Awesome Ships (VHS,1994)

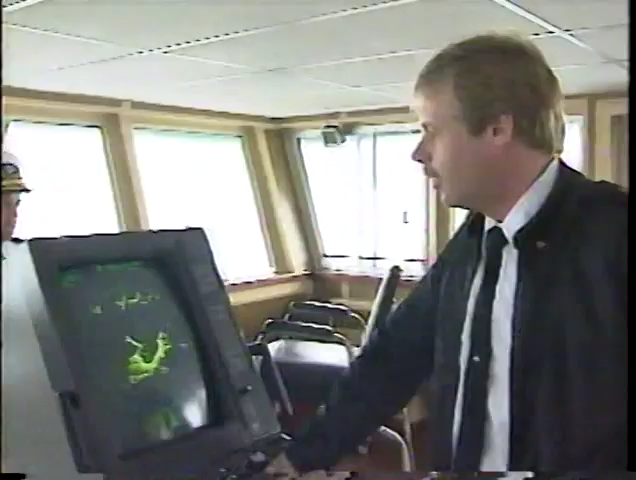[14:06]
This is our radar, and we use this for
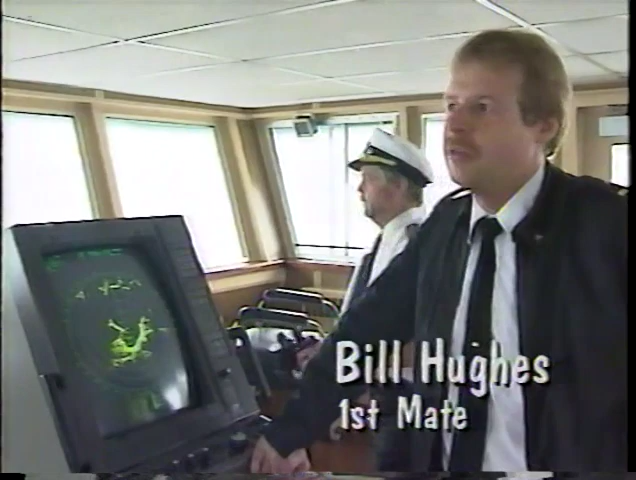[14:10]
plotting the movements of boats and ourselves and keeping track of where we are in the water at night or in the fog.
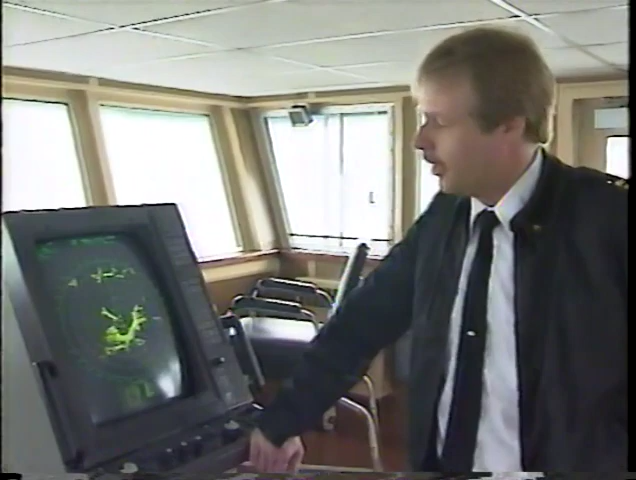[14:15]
When you look at the radar screen here, all the dark area indicates water or areas that there's not an object sending back a reflection.
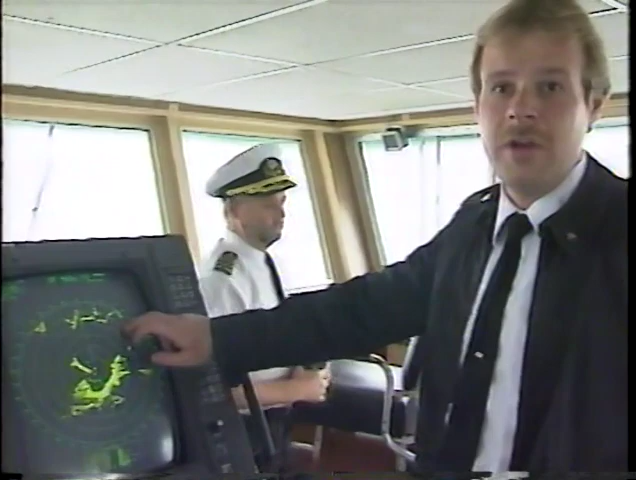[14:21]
The yellow areas, like right here and right here,
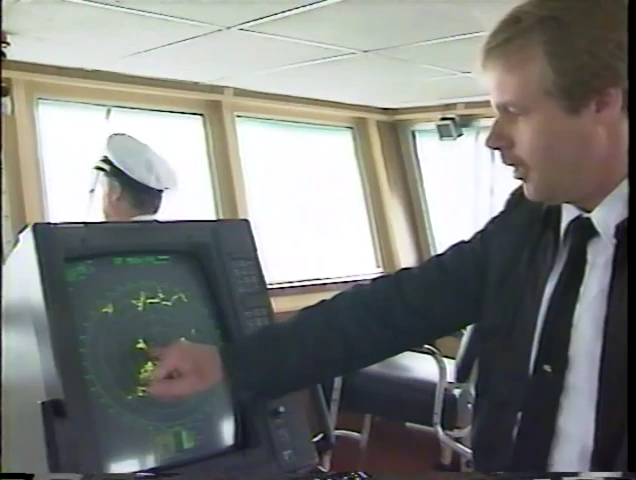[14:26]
which are illuminated on our left side of the boat, which is right here at the end of this green line, shows any of the reflections.
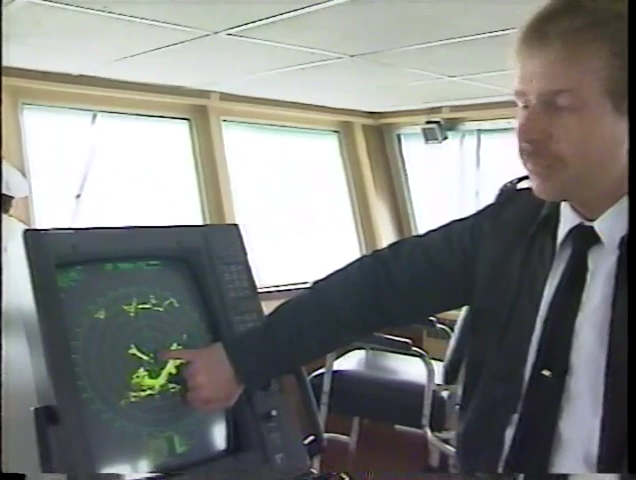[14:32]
And this little yellow dot right here is a tug and tow that's coming up on us right now.
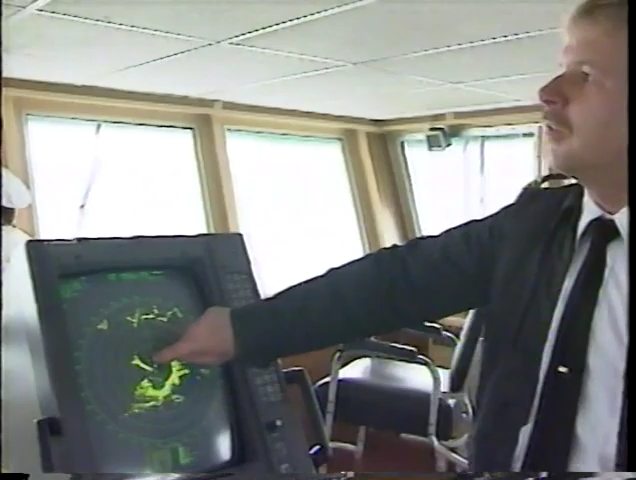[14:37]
And if you look out the window, you can see the tug there. It's about 3/4 of a mile away.
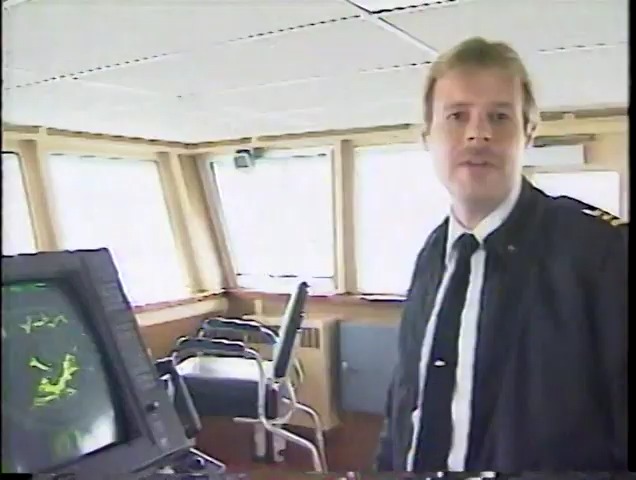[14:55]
You can walk outside and you can see lights, but you won't know how far they are. So this gives us an exact idea of where we're going. Also, we can see our heading as we're heading up to across the sound here,
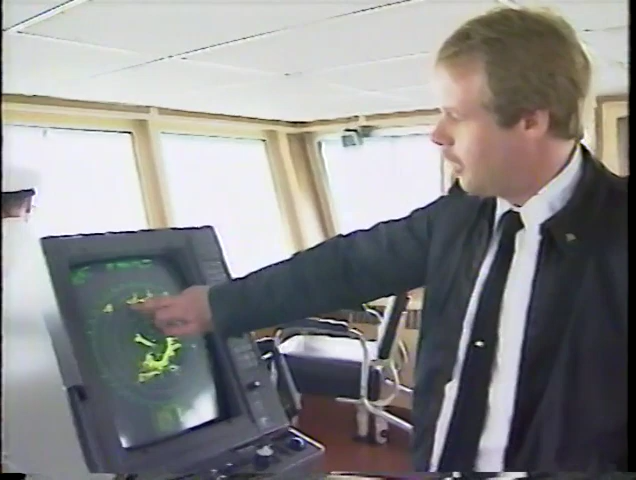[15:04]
and it'll follow us as we go. And this green line on here shows us the heading of the vessel.
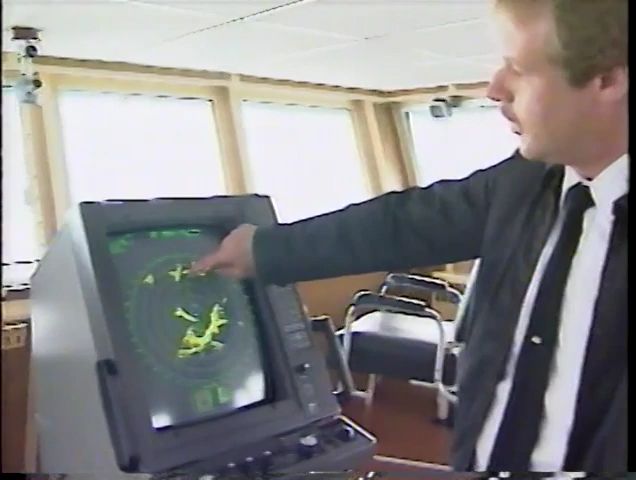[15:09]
These rings here give us our distances off.